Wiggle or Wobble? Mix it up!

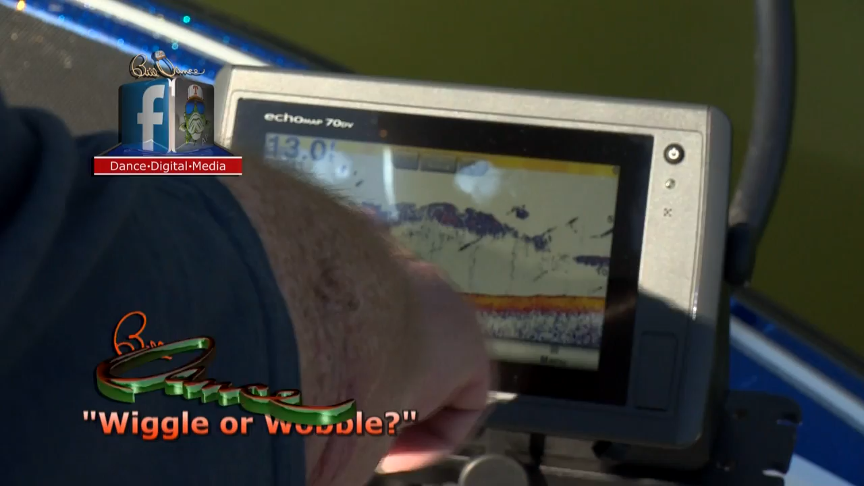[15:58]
There's a big fish. See him right there? He's right about eight foot.
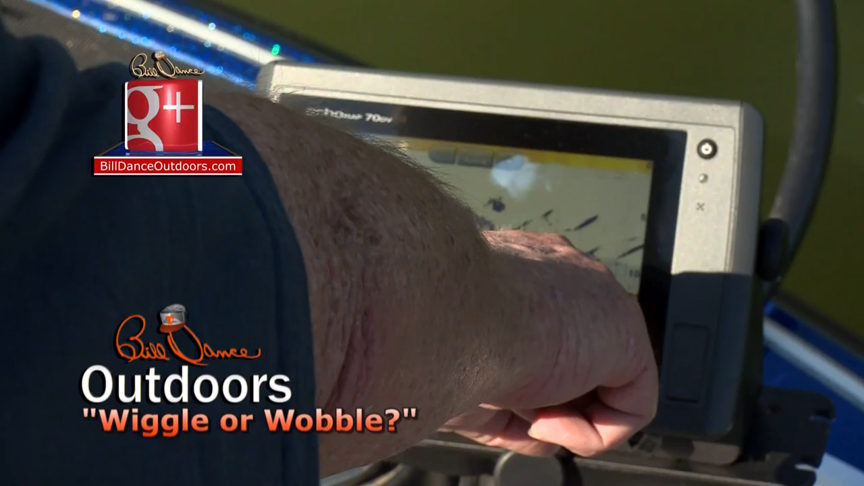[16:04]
There goes a bait fish right above here.
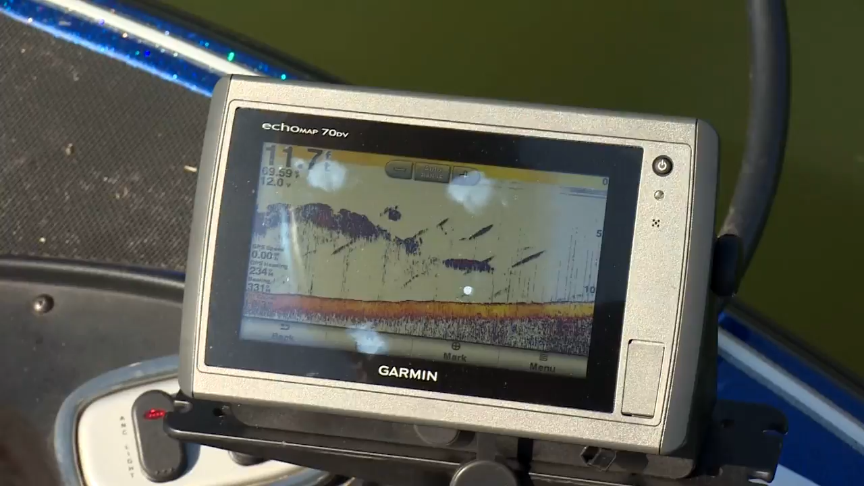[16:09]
I got into about 12. Most of the bass we're catching along this shoreline are suspended in a depth of about 10 feet.
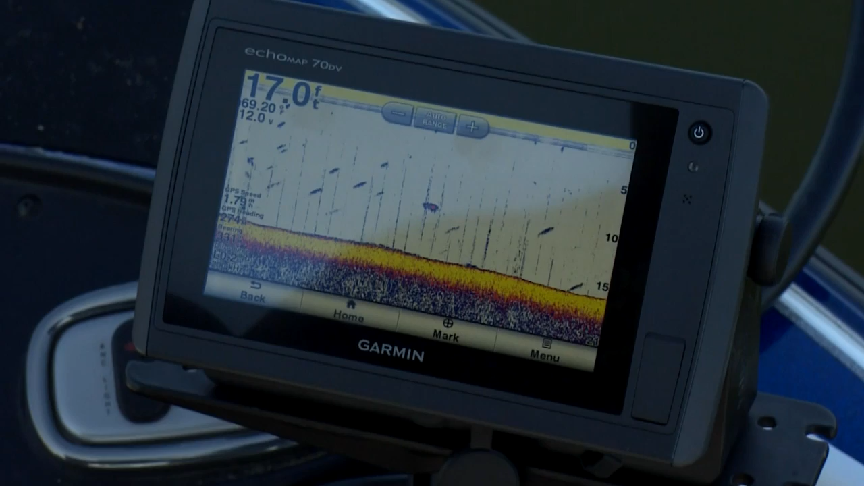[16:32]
On screen: depth 17.0 ft
Now, if this 10-foot interval line runs in closer to the shoreline, I'll move in with it. If it turns out, I'll follow it out. But I'll always keep my boat, like I said, in about 15 to 20 feet of water, fan casting as I move along.
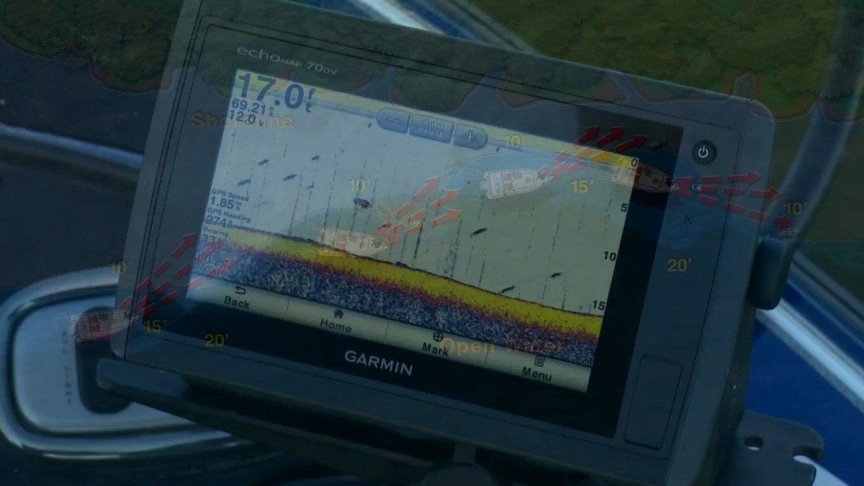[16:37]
On screen: depth 17.0 ft
Now, the fish along this break are scattered, but have definitely selected a depth of about 10 feet.
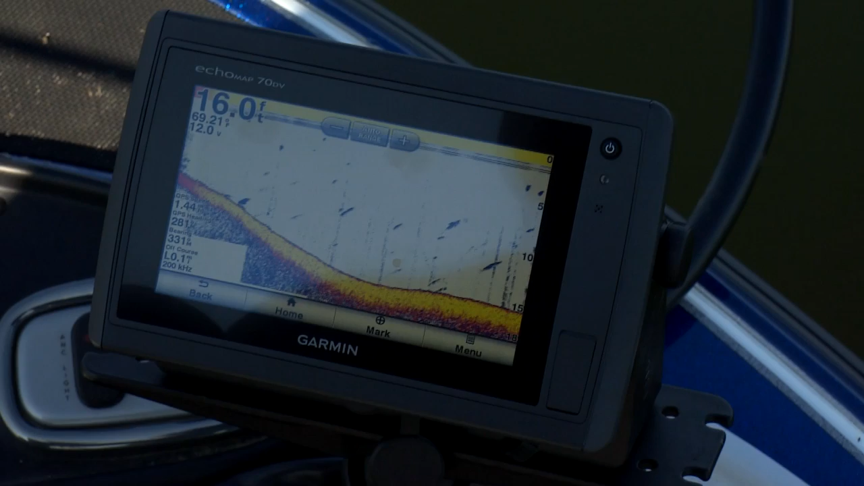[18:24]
On screen: depth 16.0 ft
When checking out deeper depths, say 10 feet or deeper, I use my outboard.
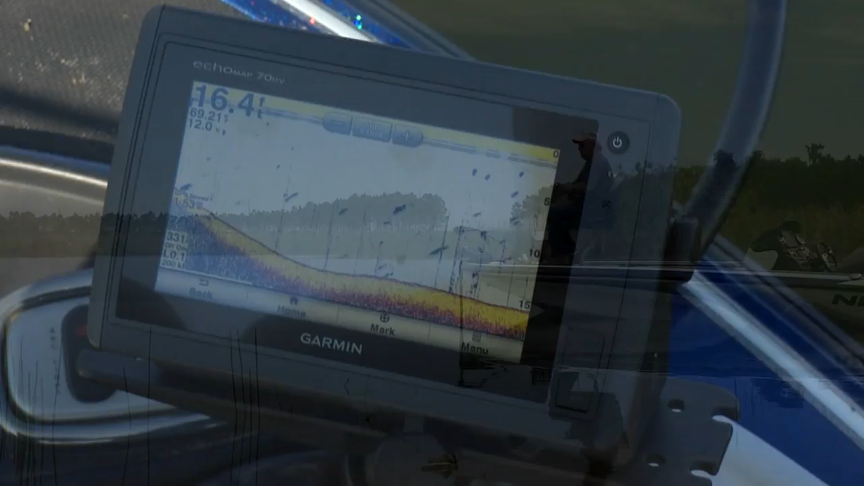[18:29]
But in shallower depths, I normally use my trolling motor. And I've got a bow mount transducer on it, which is a major plus.
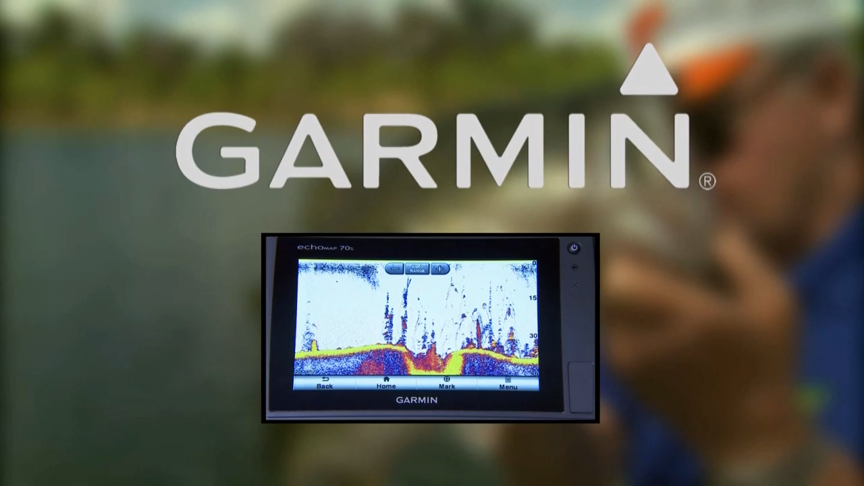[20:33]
These awesome push button units provide the clearest scanning sonar images on the water. Bass Pro's new 5.8 ounce Kermie Frog gets plenty of attention.